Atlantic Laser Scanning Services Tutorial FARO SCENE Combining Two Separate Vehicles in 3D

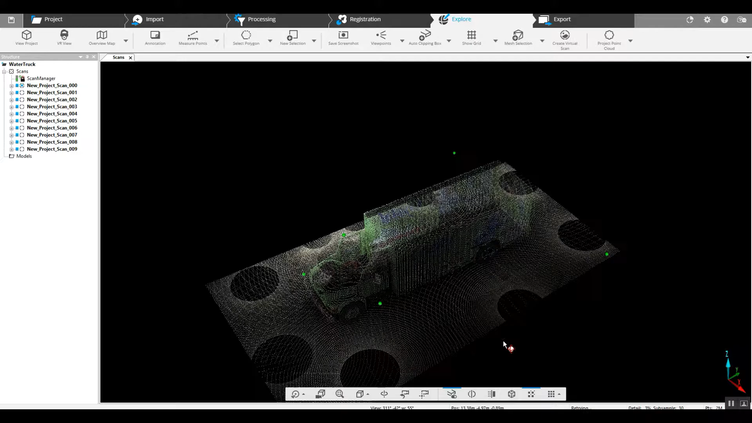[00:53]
Let's take a look in 3D view and as you can see this scan has been clipped and
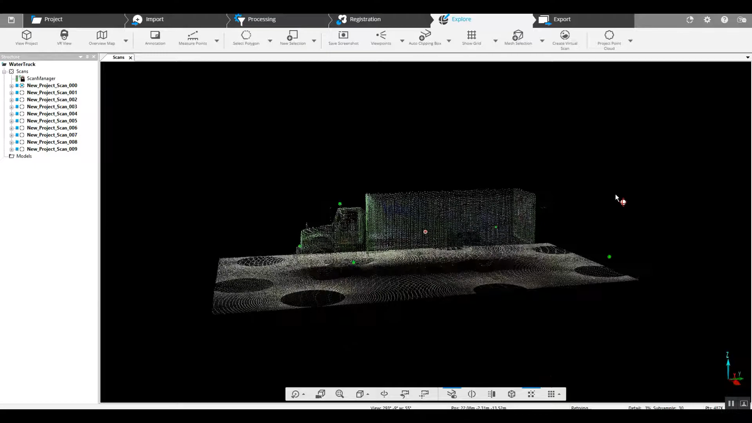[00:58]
we've got pretty much just a vehicle in a parking lot.
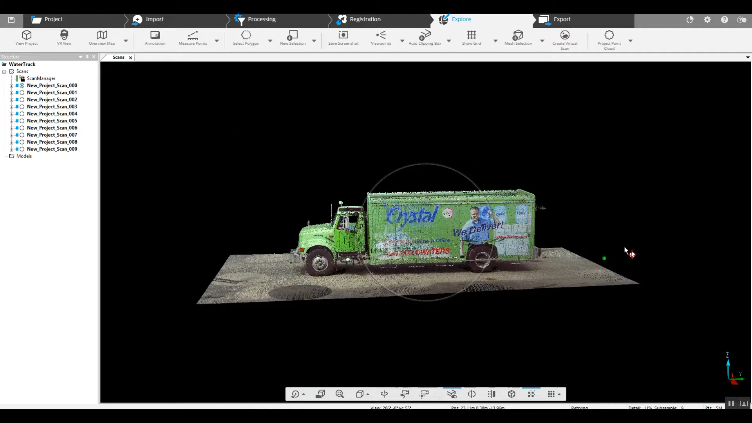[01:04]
Now what we're going to do because we're going to be bringing in a separate vehicle from another scan we need to create a cluster that contains this vehicle.
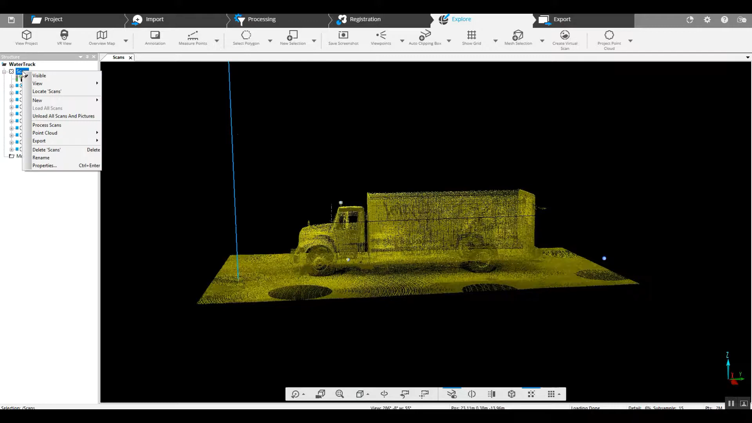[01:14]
So by right-clicking on our main scans folder go into new we're going to have a cluster
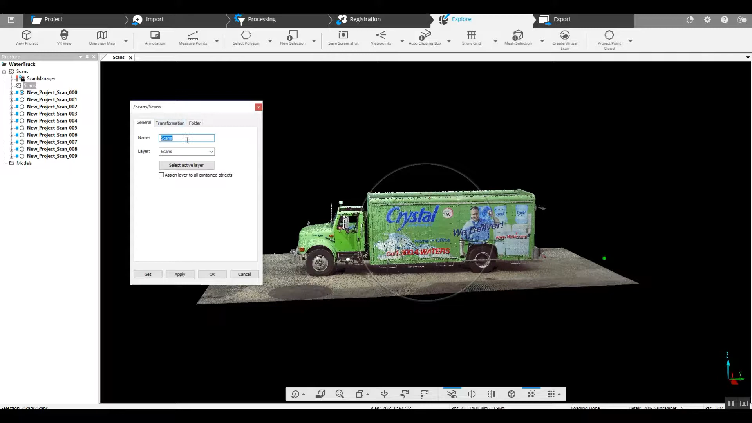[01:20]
and we'll just call that water truck and we'll take all of the scans that we see here and we'll drag and drop them into that's that particular
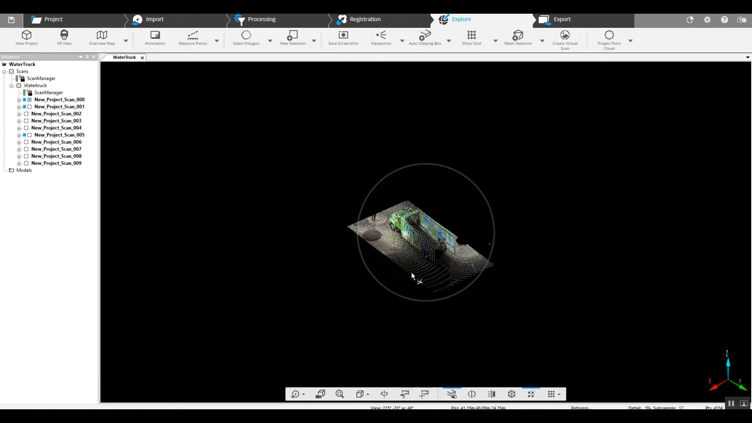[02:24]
Alright so now that we've got our base vehicle we can go ahead and import our secondary vehicle.
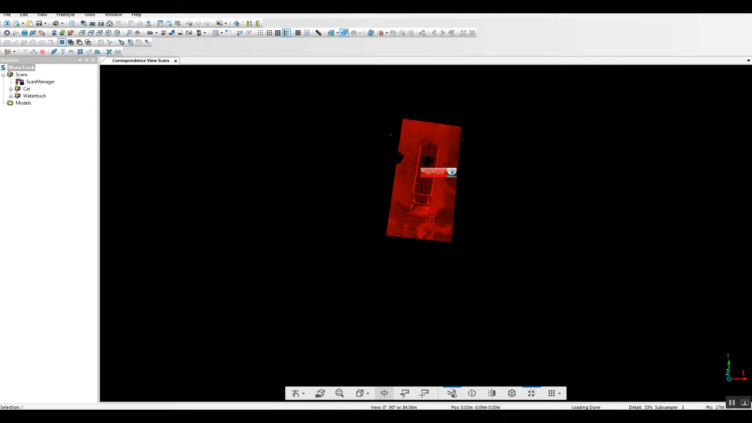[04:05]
We should have the vehicles in two completely different planes at two most likely different angles as we see here.
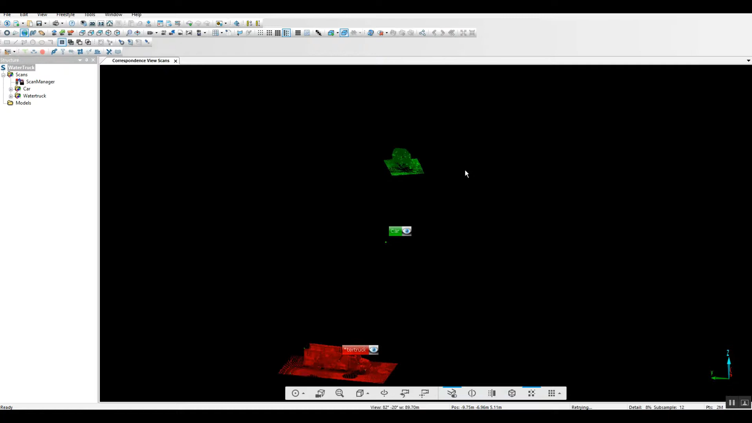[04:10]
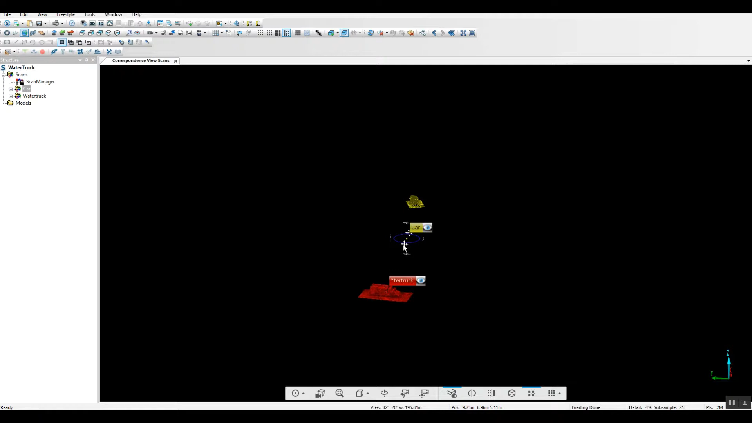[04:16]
What we can do is we can get the vehicles close to each other.
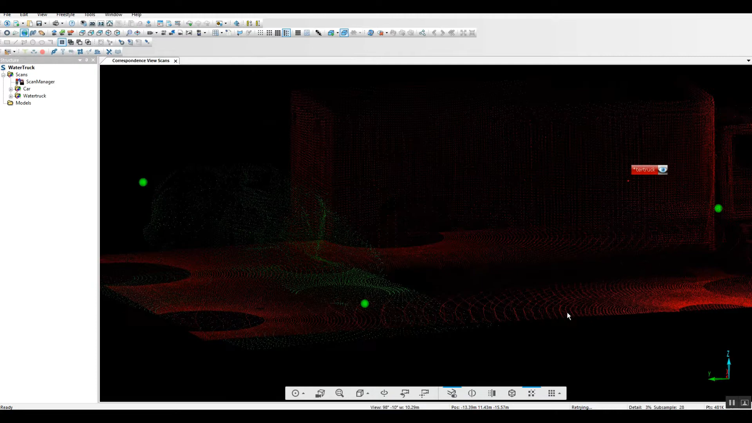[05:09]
now to really tweak our vehicle here we can double click on our cluster here go into transformation and you see these different X Y & Z
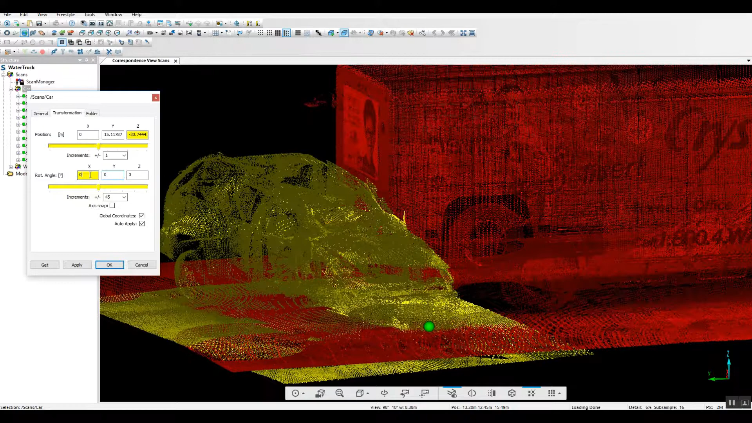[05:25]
rotation angles and positions so as we can see we've gone down
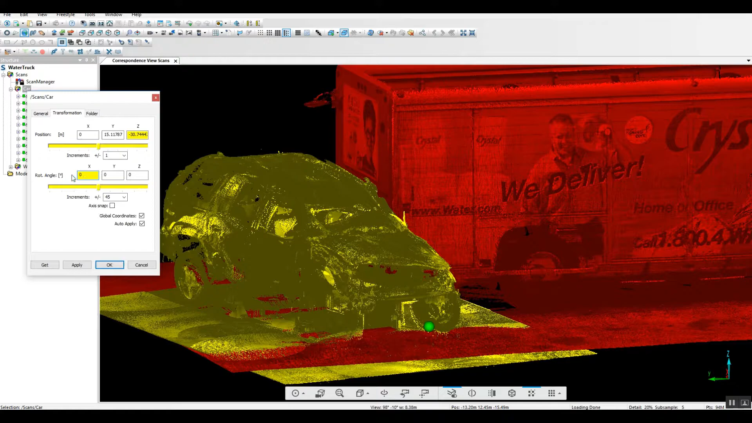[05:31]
to rotation angle in X and we'll just play around with it a little bit and that's gonna that's
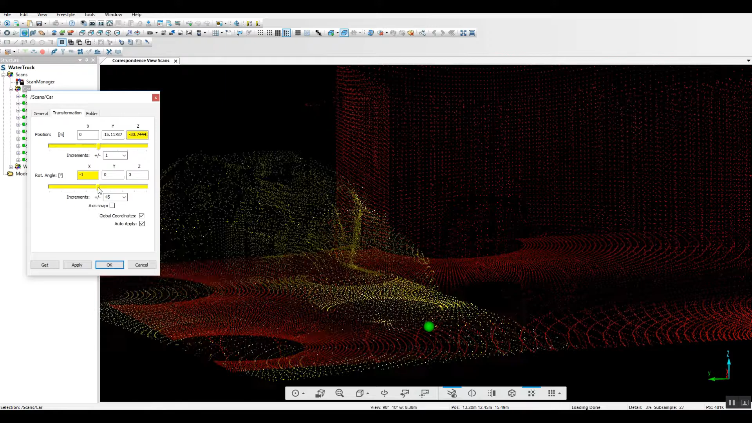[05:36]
gonna move the car pretty significantly now what we're looking for and there's another
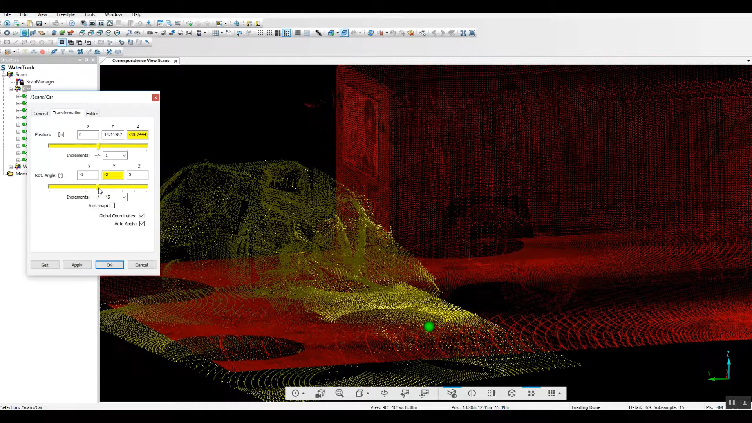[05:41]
angle we're not looking to you to work with and again that might be helpful
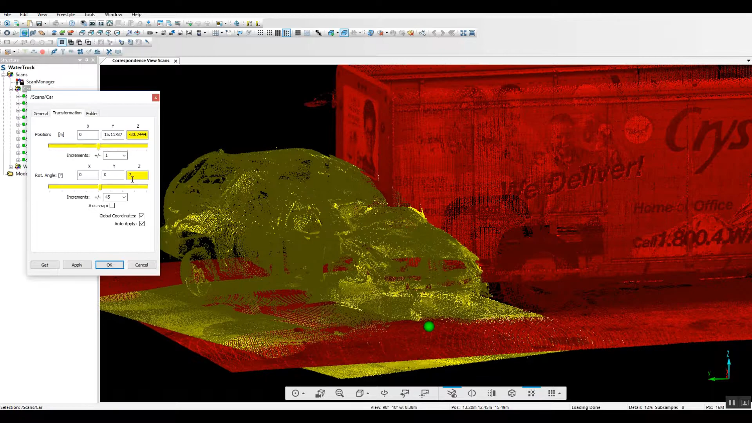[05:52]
as we get up in here and to the actual vehicle as you can see
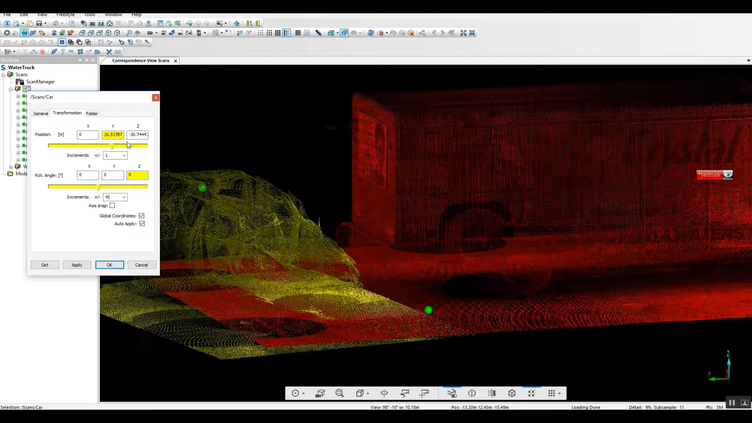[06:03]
we've got different tools to work with
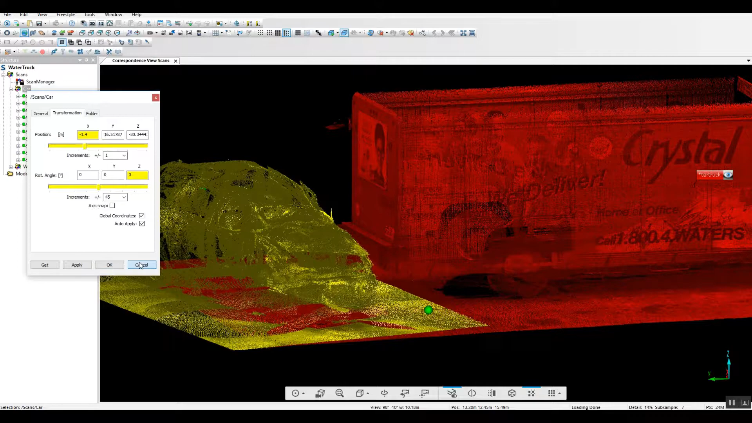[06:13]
what we're really really interested in is just the idea of once we get in very
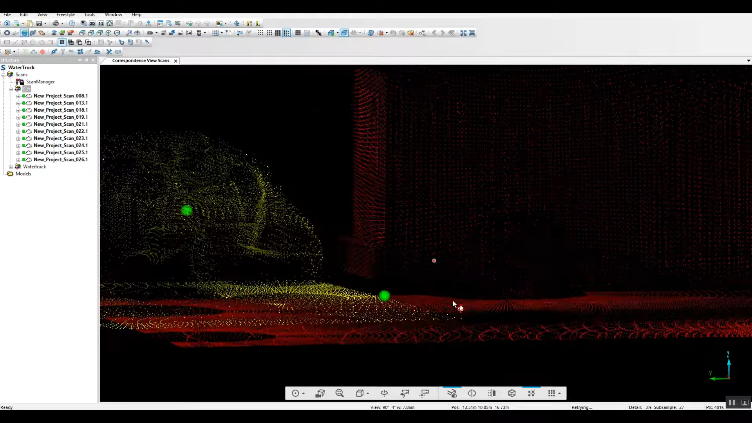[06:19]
very tight and very close with these with the two vehicles that we can make small adjustments